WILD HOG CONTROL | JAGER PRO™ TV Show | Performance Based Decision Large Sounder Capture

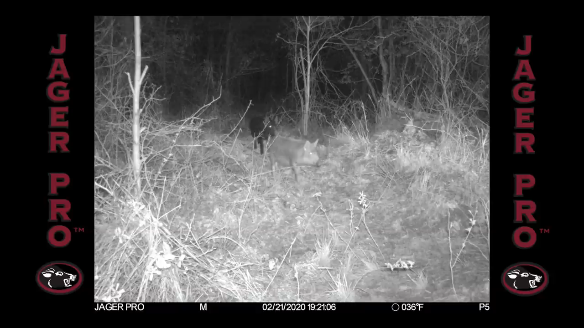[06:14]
I switch over to the live video, and all 14 juveniles are in the enclosure. I count multiple times that all 14 are indeed in the trap.
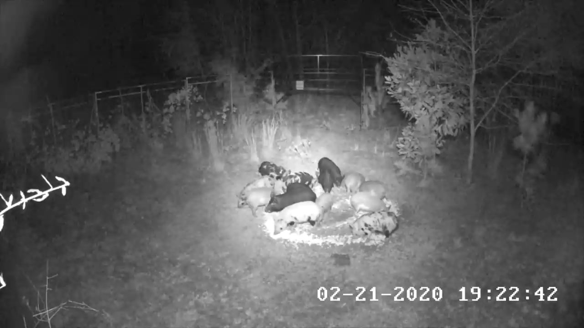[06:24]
At approximately 7.22pm, I initiate the drop gate command on my phone. Both gates drop simultaneously. At this moment, they know something bad has happened. They continue to look for an escape route with no luck.